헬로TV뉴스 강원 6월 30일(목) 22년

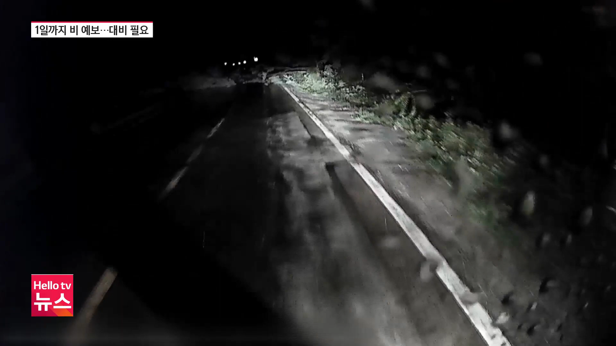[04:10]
29일 밤 11시쯤 원주시 소초면의 한 도로. 세찬 바람과 폭우에 가로수가 쓰러졌습니다.